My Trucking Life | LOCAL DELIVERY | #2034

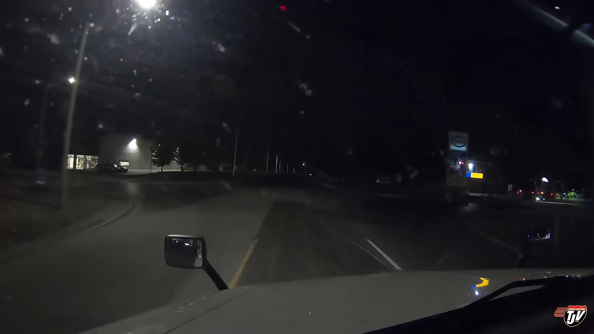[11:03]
I promise I washed my windshield. They're back. They just won't stay away. So we're in Kingston, Ontario. We have 23 minutes to park our truck. And we have a truck stop. So let's see if there's a parking spot for us. Well, looks like there is over here. Oh, nice. I see one. I'm gonna take it. Oh, that sign said don't enter, didn't it?
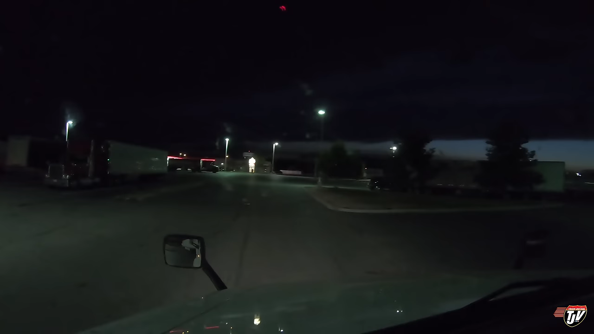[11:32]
Well, luckily we quickly crossed our fingers and made that an entrance. I didn't see that don't enter sign until I was already in here. My bad. Sorry.